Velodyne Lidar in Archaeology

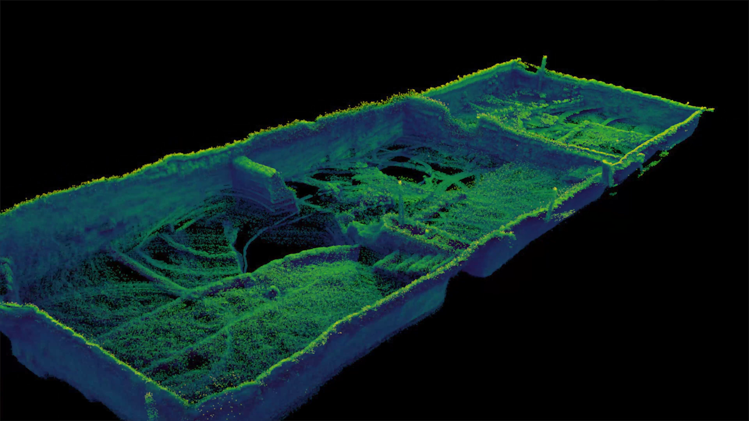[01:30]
time sequence LiDAR we hope to be able to extract point clouds that show us what we excavated on any given day.